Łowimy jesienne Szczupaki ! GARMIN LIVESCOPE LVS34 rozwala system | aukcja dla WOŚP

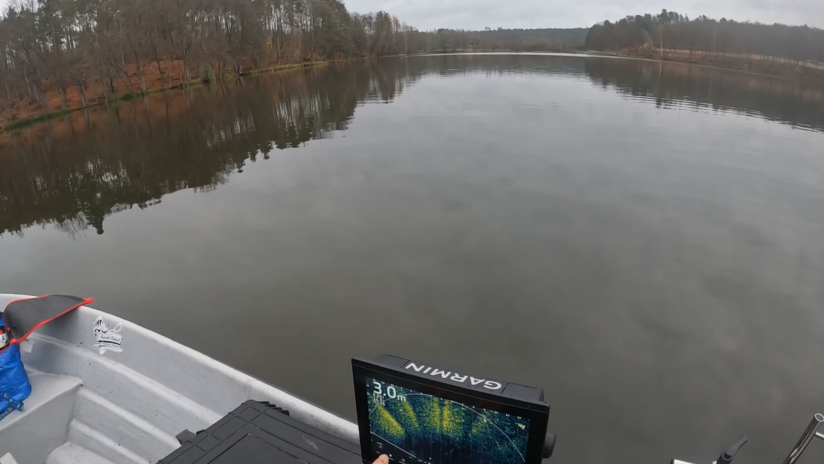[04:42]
Zobacz. To jest duża ryba. Czekaj. Teraz właśnie celuję. Wycelowałem. Wycelowałem. Tak. Widzisz? Rzuć tam. Tam. Czyli na... Idealnie tam na ten budynek. O! O! Igła. Piór. Jakie cienie od tych ryb.
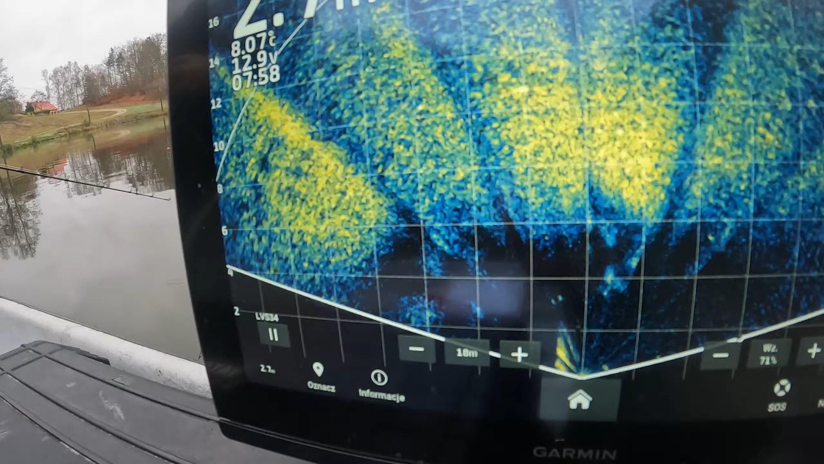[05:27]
Już teraz na granicy zasięgu. Ty! One poszły brzegiem.
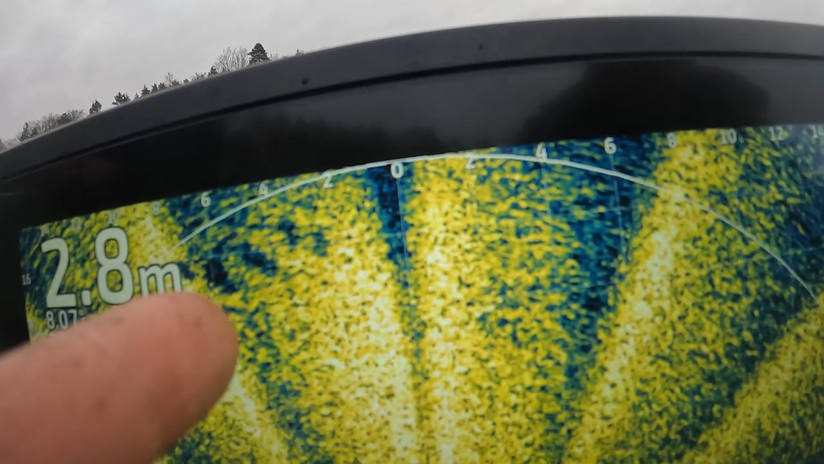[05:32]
On screen: depth 2.8 m
Zobacz. Ja celuję brzeg. Po samym brzegu one poszły. O! Tam się bawisz.
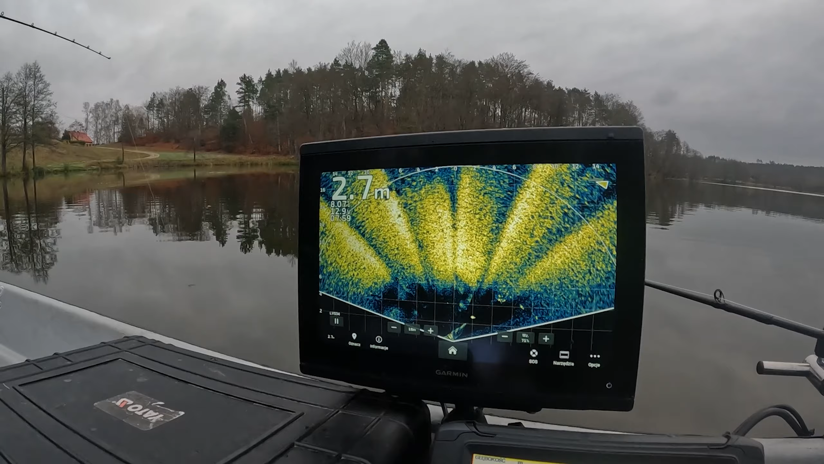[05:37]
On screen: depth 2.7 m
Ty! Widzisz to? One samym brzegiem poszły.
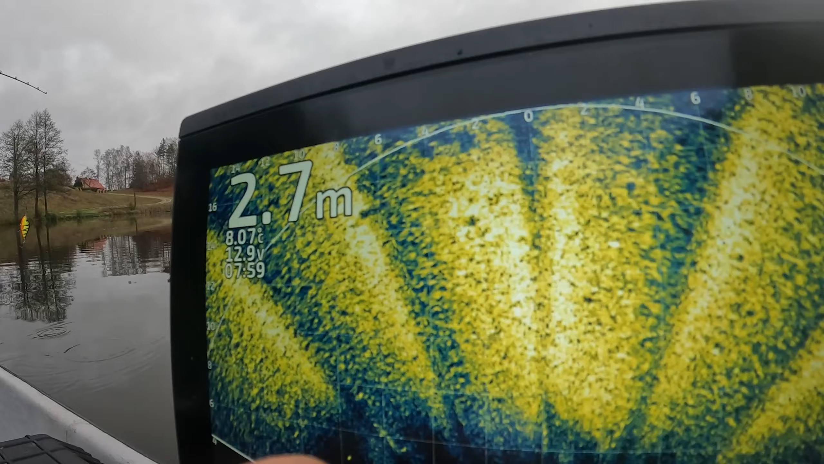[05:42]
On screen: depth 2.7 m, water 8.07°C
A tu następna ta. No.
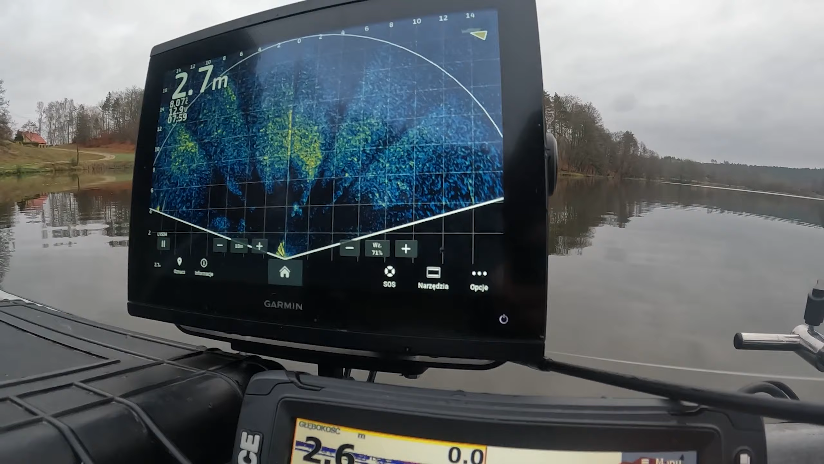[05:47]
No. No i co? Mamy skalę.
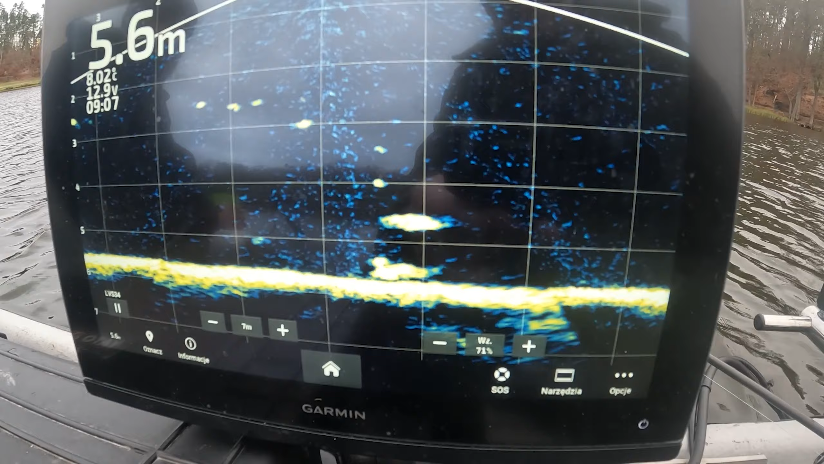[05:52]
On screen: depth 5.6 m
Kratka co metr. Czyli to takie 60 plus. O! Ta tu zawraca. A nie w moją stronę. Zobaczcie. Ryba metr.
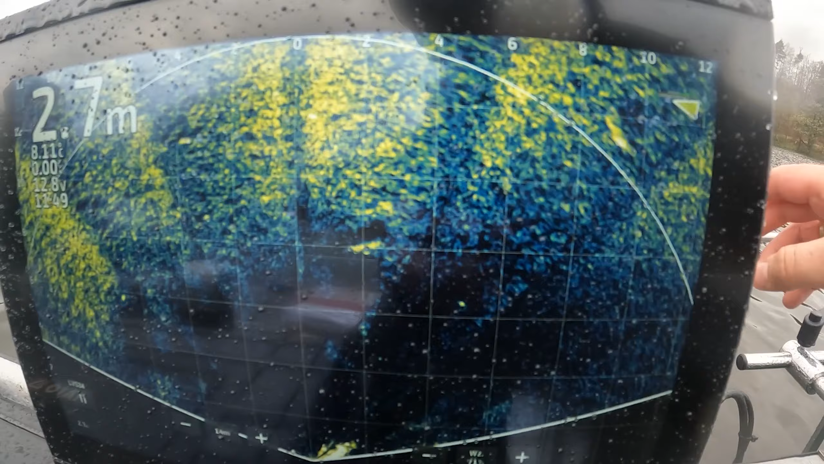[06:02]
On screen: depth 2.7 m
Ryba 100 cm. A tu jest kolejna 100.
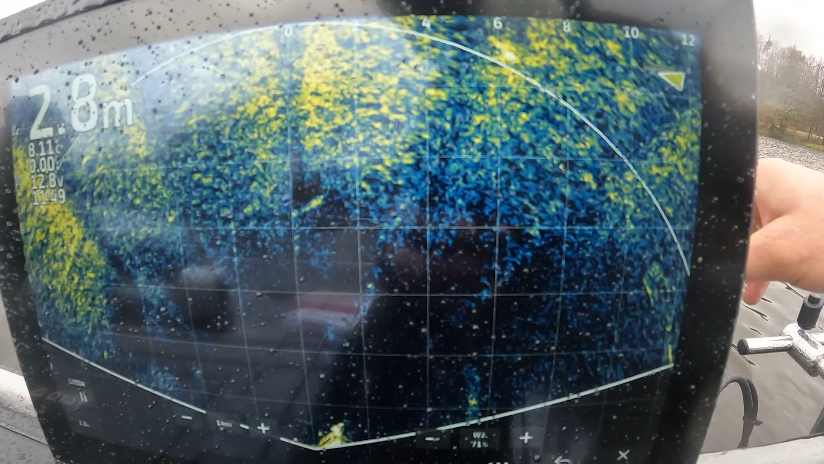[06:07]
On screen: depth 2.8 m
To chyba to są jesiotry. Co? Jak ją wstawiacie?
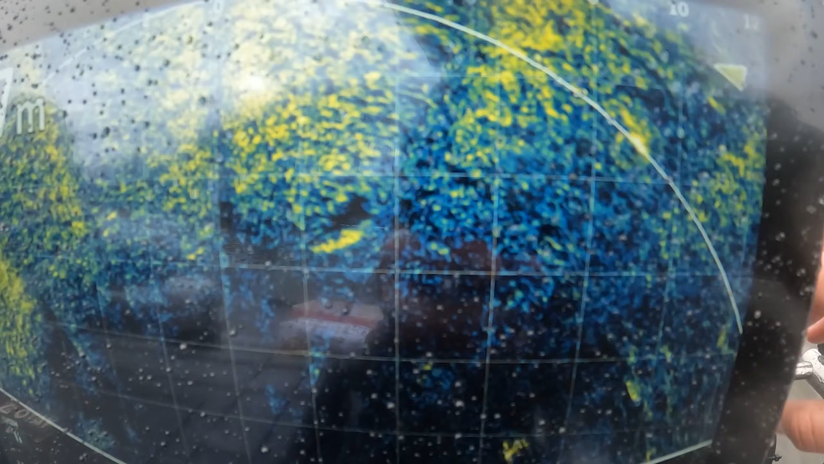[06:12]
Pają widać na perspektywie.
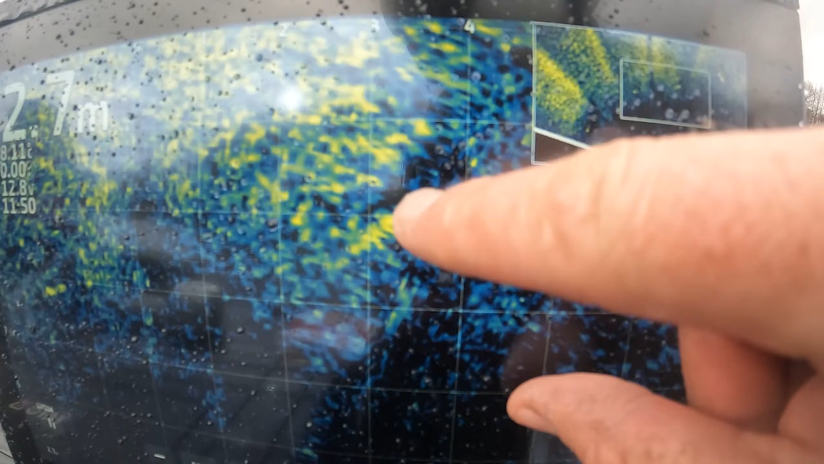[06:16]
Patrzcie. Jedna ryba.
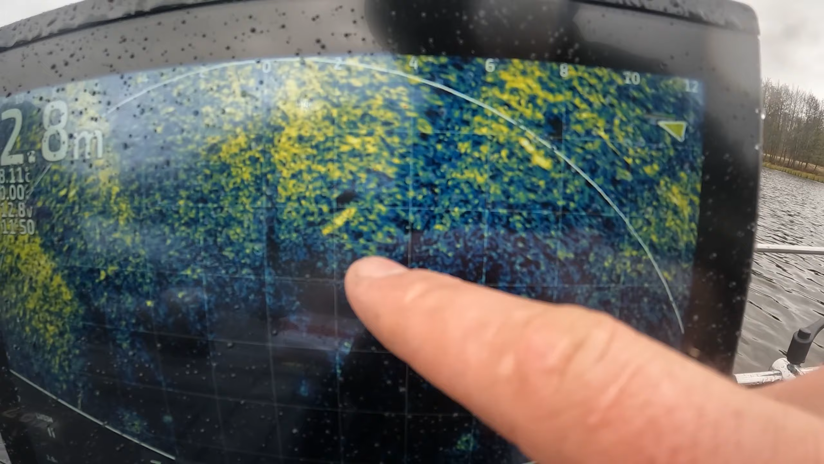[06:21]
To jest tryb perspektywy. Widzimy jakby ujęcie do nas jak z drona. Zobaczcie. To są 2 metry. A to jest na połowę. Czyli jest metr.
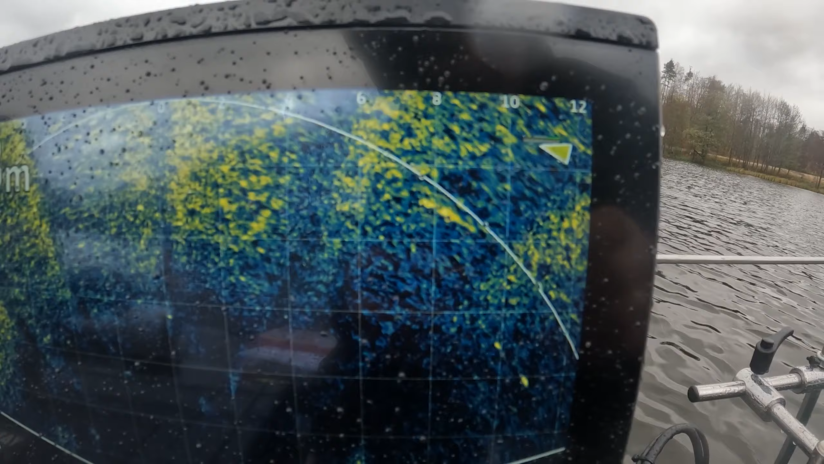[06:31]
No słuchajcie. Walczymy. Walczymy cały czas. Opowiem wam trochę o tym jak łowimy. Mamy wodę niewielką.